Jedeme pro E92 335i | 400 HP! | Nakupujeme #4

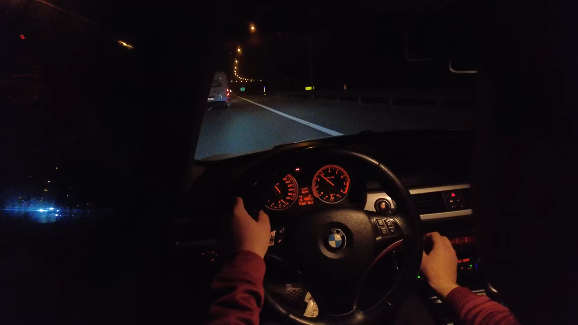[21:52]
Tak, já jsem si někdo předělal kameru ještě. Tady ať vidíš na volant. Ukážu ti Ukážu ti pak to zrychlení. Tak, tady to můžeme zkusit. Teď to ukážu. Dále to z 50. No. Takže já tis tak, aby si chápal.